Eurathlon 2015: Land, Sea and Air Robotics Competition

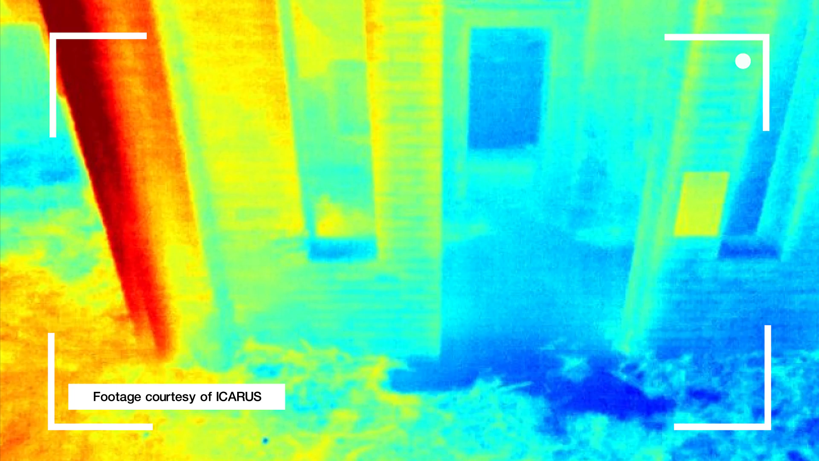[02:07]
That doesn't give you a regular image because it's completely dark.
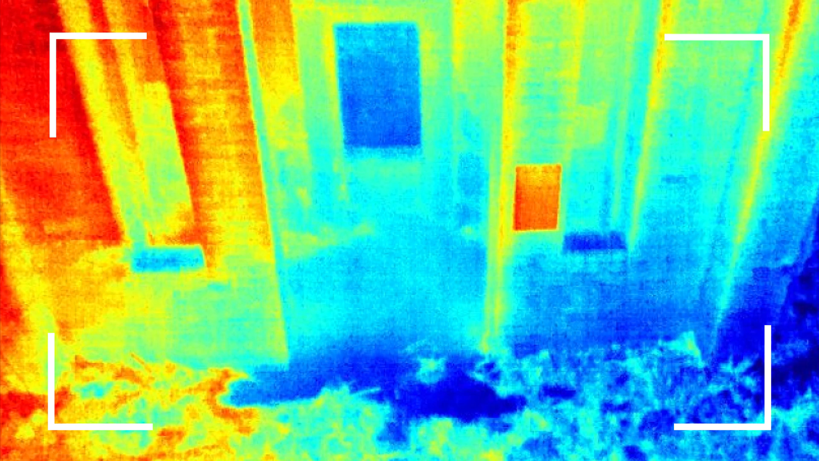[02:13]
It measures things like temperature and we could actually detect things through the window in a complete dark room. Team ENSTA are one of the teams competing in the Grand Challenge.